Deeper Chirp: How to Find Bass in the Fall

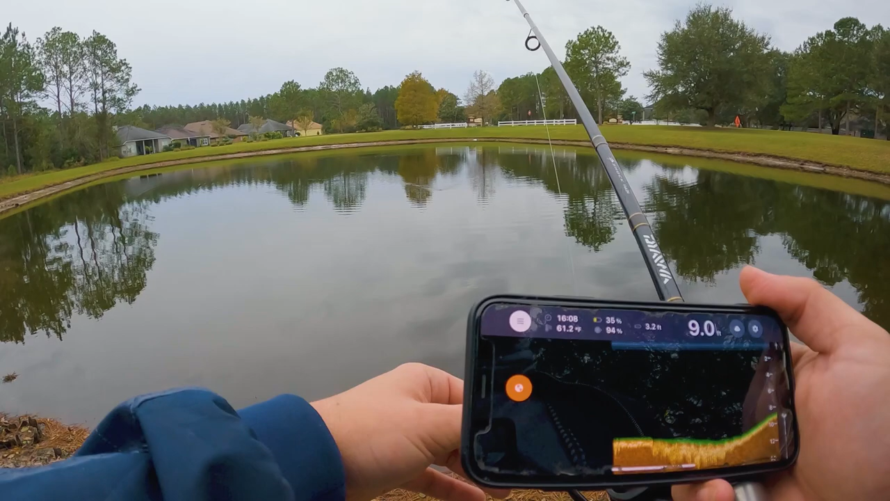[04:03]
A little bit of contour there, not a ton though. Nope, coming up.
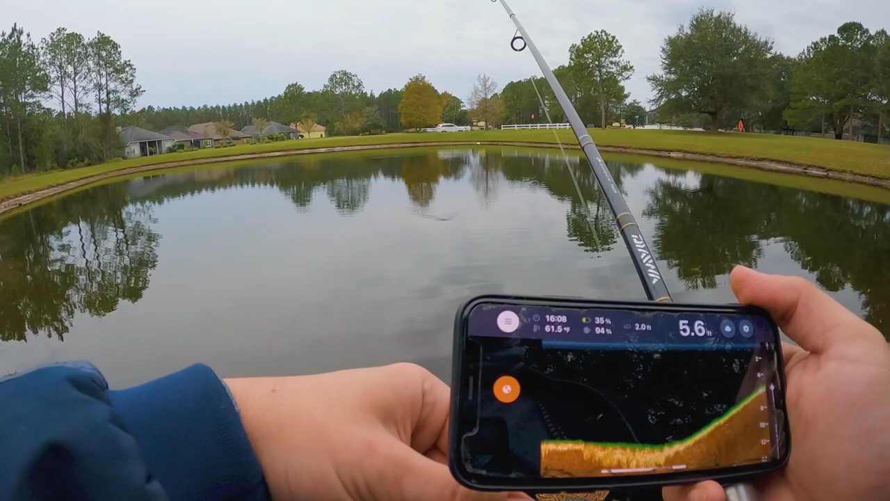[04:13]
On screen: depth 5.6 ft
All right, so it gets pretty deep out there, but then it gets really shallow really fast. Oh my goodness. All right. It looked like we marked something just at the end there. I'm not really sure. Let's do two more. We'll do one on the right, one on the left of where we just cast.
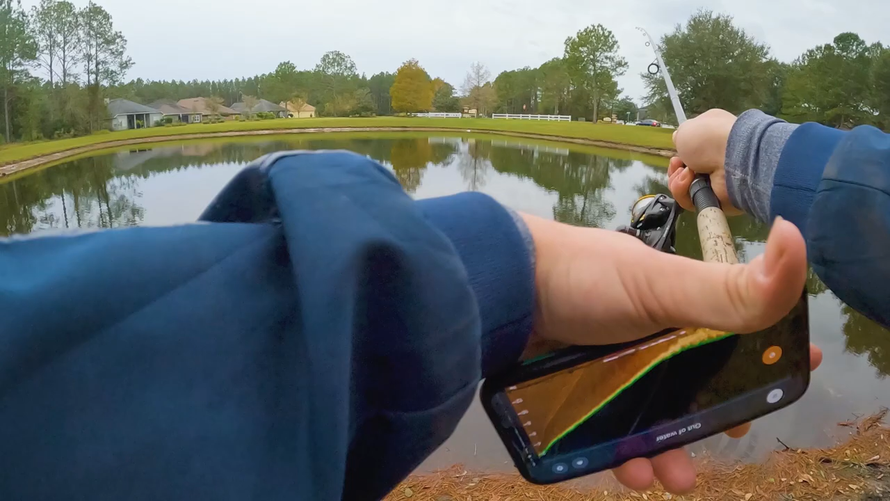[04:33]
Let's try to get as comprehensive information as we can.
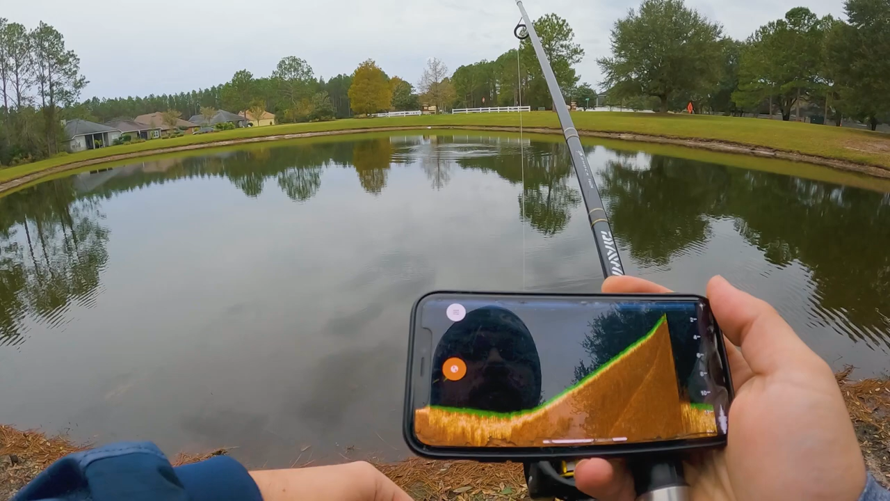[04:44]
We've only marked about two fish so far. Marked one just to the shore here. Oh, there's one. Sitting on the bottom there, a little small guy. Oop, there's another one.
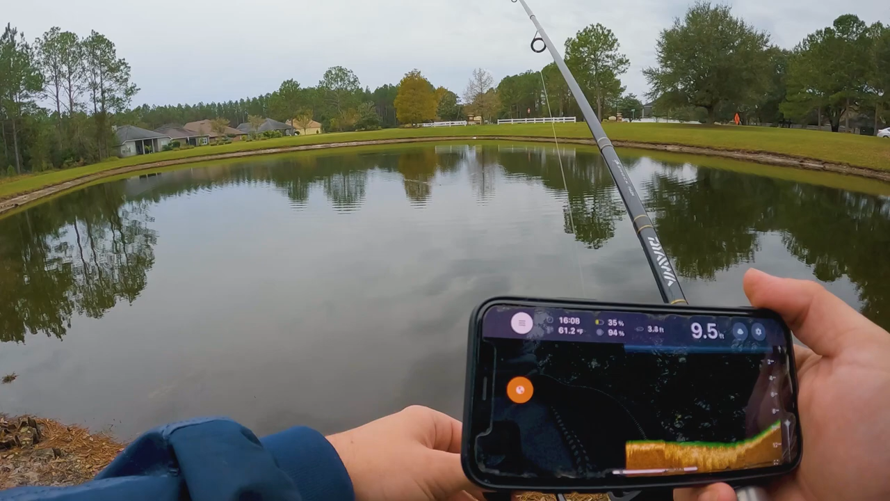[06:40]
Nope, coming up. All right, so it gets pretty deep out there, but then it gets really shallow really fast. Oh my goodness. All right. It looked like we marked something just at the end there. I'm not really sure. Let's do two more.
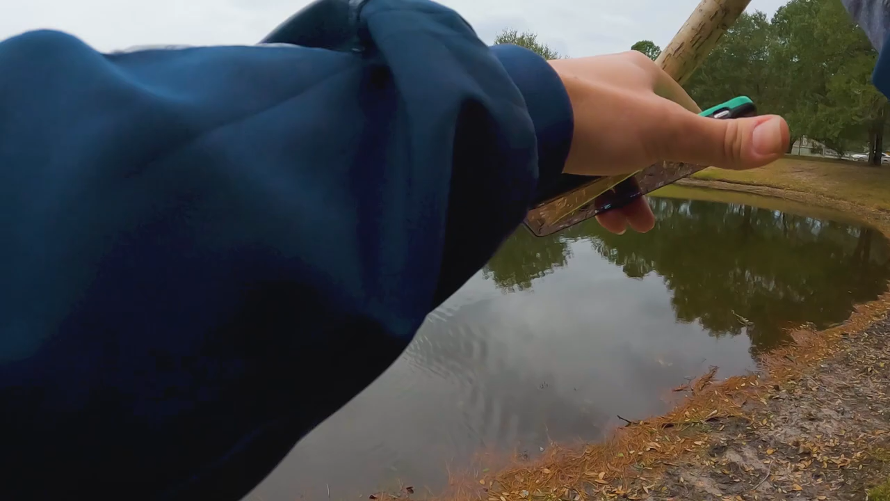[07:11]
We'll do one on the right, one on the left of where we just cast. Try to get as comprehensive information as we can.
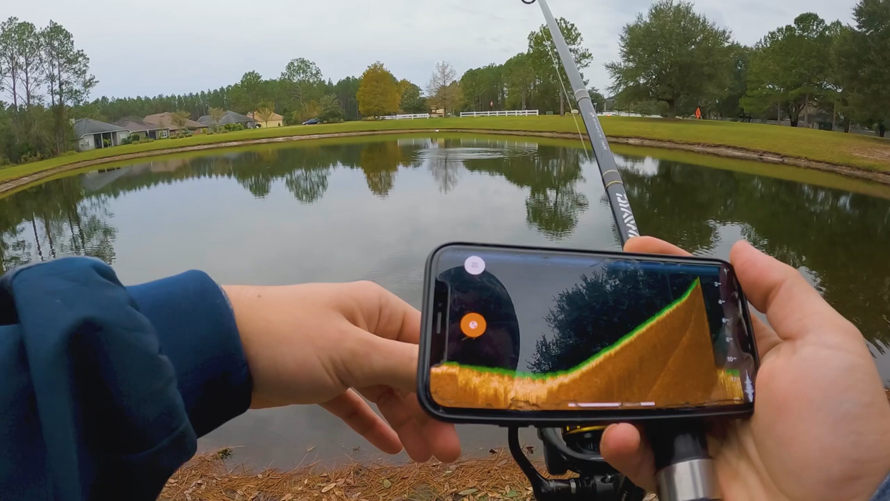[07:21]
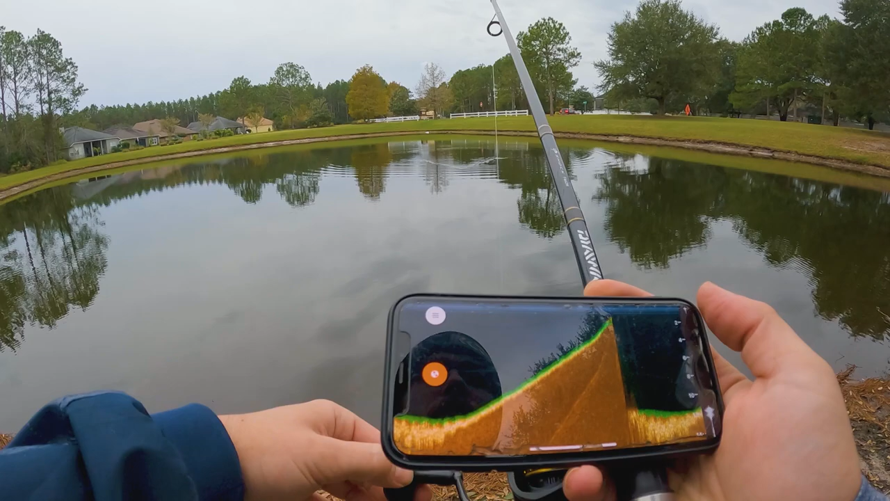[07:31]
We've only marked about two fish so far. Marked one just to the shore here. Oh, there's one. Sitting on the bottom there, a little small guy. Oop, there's another one. He might be following it, honestly.
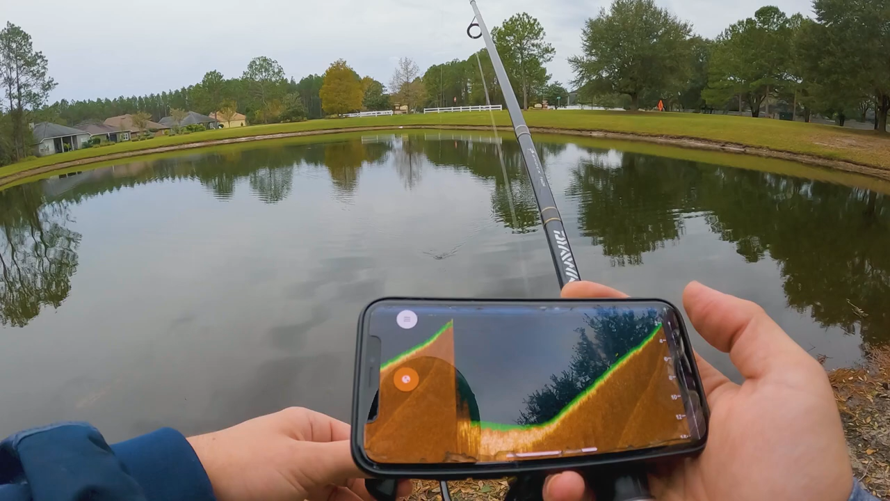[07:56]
Tell you what, let's grab our spinner. See if we can't pick into the guy we just marked.
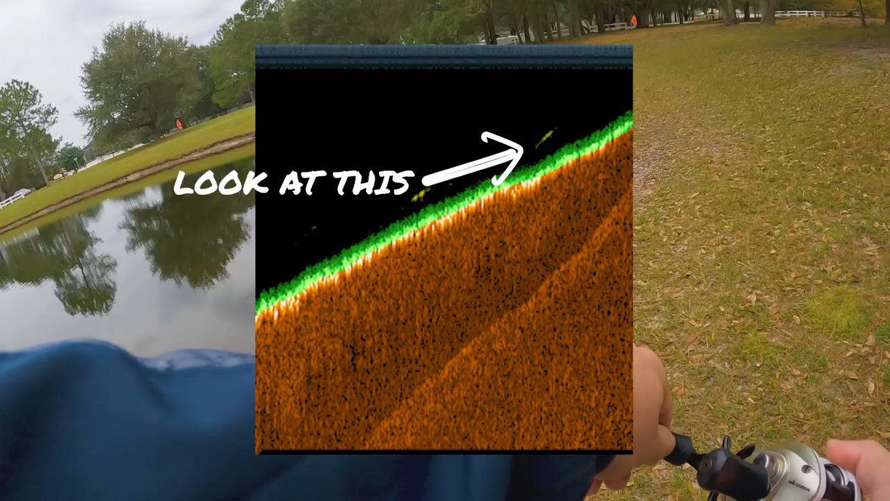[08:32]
Yes, yes, yes, yes, yes. Yes, come on, land it, land it, land it, land it. Yes, right where the deeper said it was.
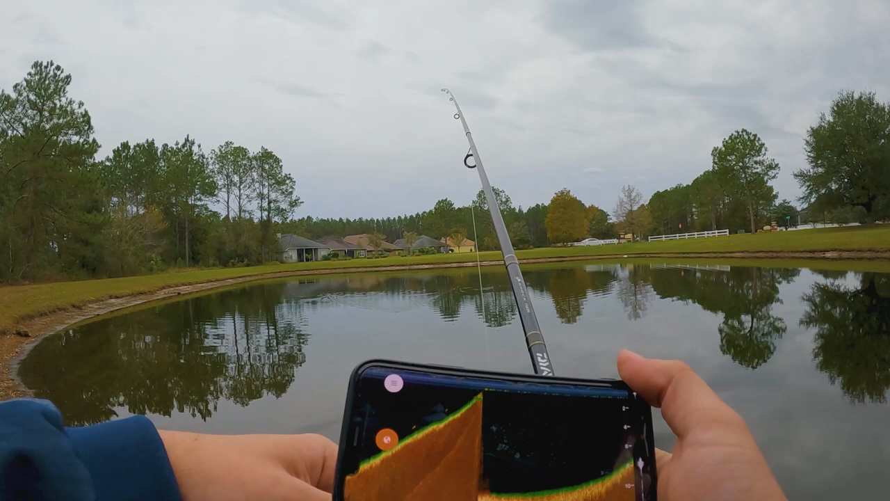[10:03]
just based off the water temperature and everything, which is to be expected. Oh, there's one.
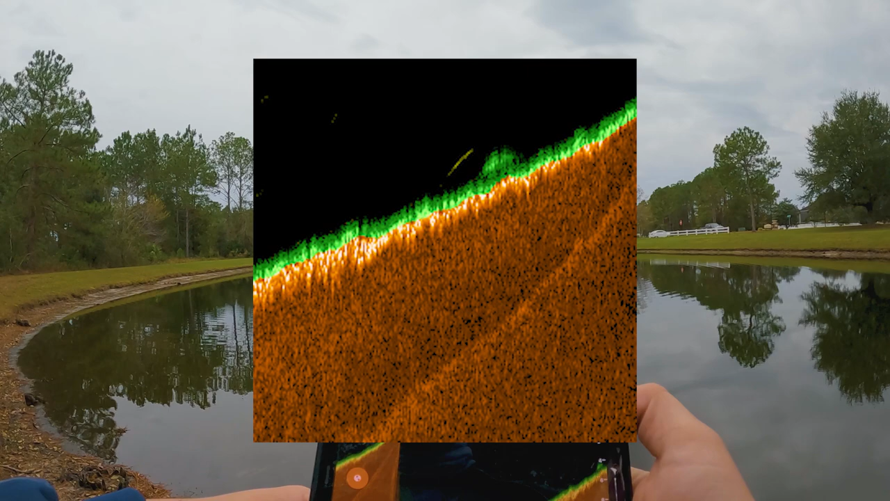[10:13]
You guys see that? Looks like he's sitting on some vegetation on the bottom.